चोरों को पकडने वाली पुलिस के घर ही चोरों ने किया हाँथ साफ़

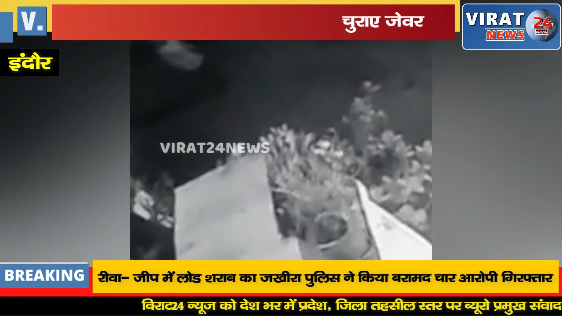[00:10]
मामले में जान सुरू की है बताया जाता है कि चोर रात में यहां घुसे थे जो वरदात